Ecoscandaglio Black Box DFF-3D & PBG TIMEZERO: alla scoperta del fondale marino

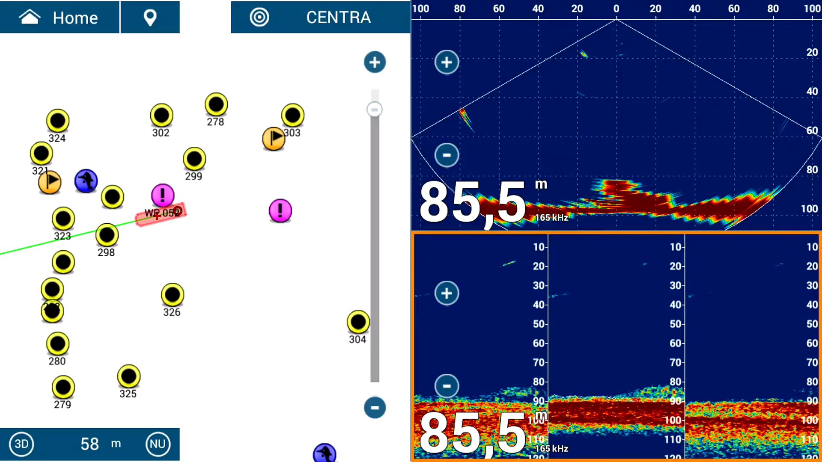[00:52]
il relitto più precisamente nel triplo fascio riesco a vedere che sul lato di dritta abbiamo maggiori dettagli
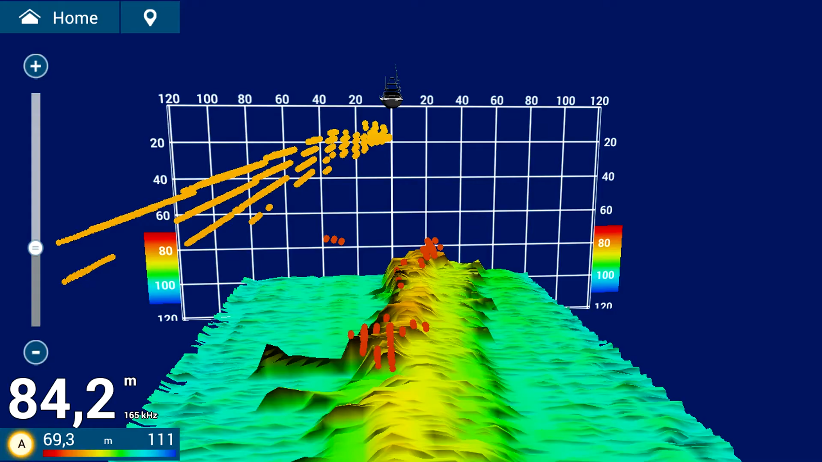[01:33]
On screen: depth 84.2 m
84.2 metri di fondo e lui riesce a leggere 120 metri a destra e 120 metri a sinistra e adesso adesso voglio stupirvi con il pbg andiamo a
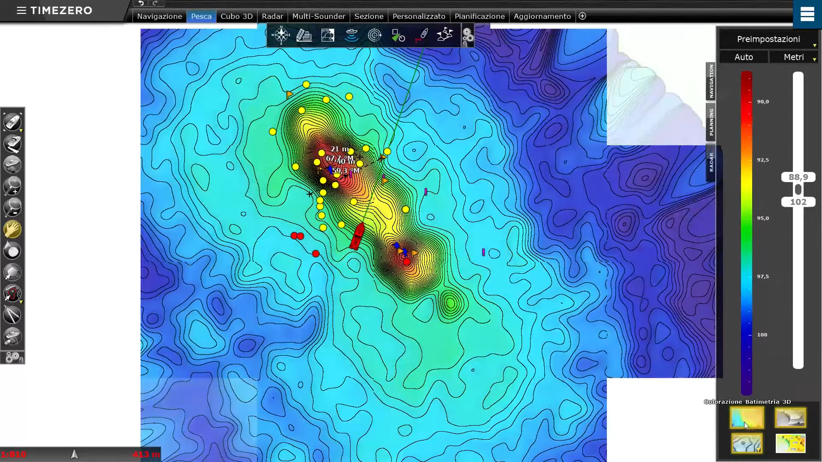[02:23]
tutti i layer o livelli dove si vede la costruzione del fondale
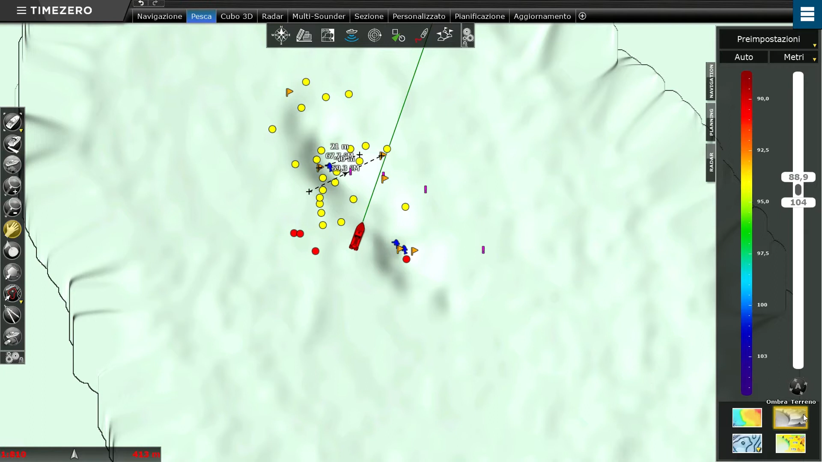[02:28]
ad esempio posso vedere le batimetriche che il dff 3d abbattuto
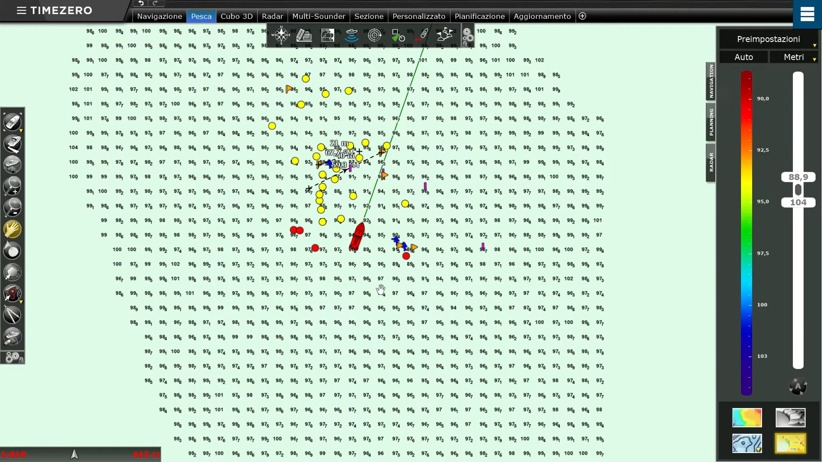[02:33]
e ancora con precisione millimetrica tutta la ricostruzione del relitto stesso
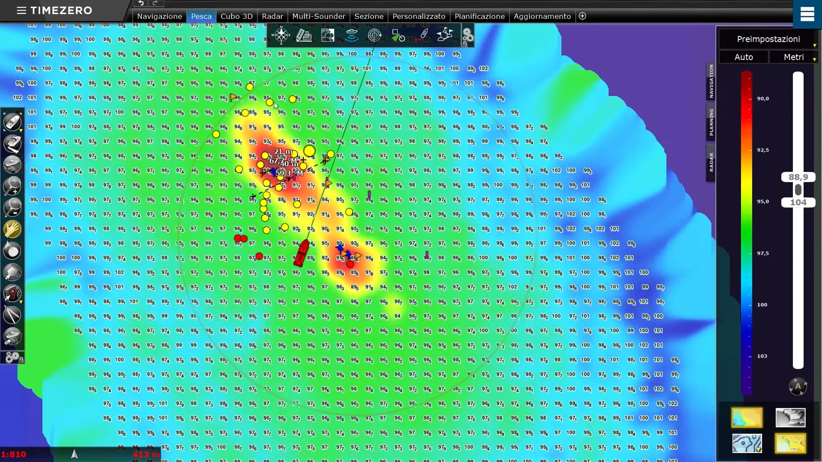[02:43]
posso poi aggiungere ulteriori dettagli come il 3d e le linee di batimetrica